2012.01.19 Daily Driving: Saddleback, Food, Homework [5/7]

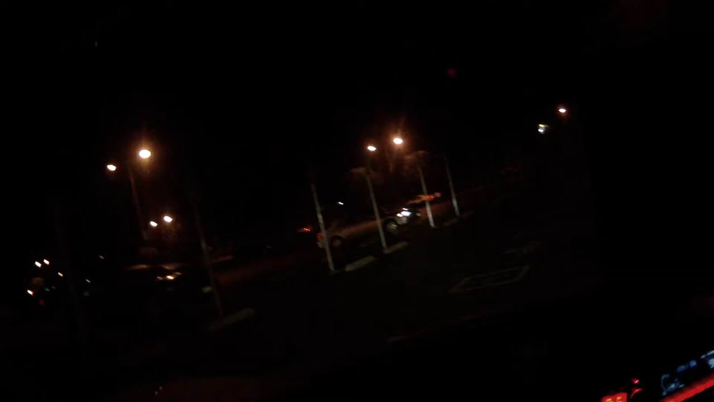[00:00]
So it's still Thursday, it's cold, it's nighttime, it's a little dewy, I guess, I don't know. Car's got problems or whatever. Defogging. All my windows are fogged up.